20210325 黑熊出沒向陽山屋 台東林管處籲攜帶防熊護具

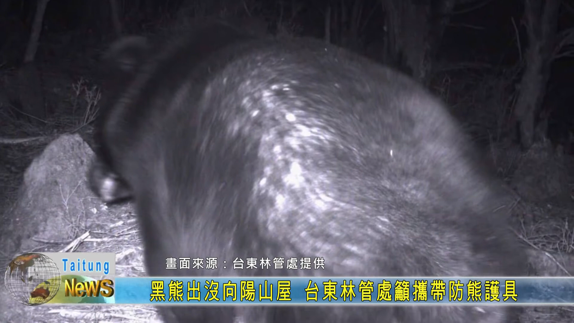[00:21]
从台东林管处所提供的照片上可以清楚看见黑熊的身影，而这也是今年第一起在嘉明湖步道有黑熊出没的消息。台东林管处所架设的红外线监视器23日晚间清楚地拍到台湾黑熊出没的踪迹，而距离向阳山屋只有100公尺而已。对此台东林管处也做出了回应。 嘉明湖步道其实从103年的时候陆续就是每一年都有人目击到，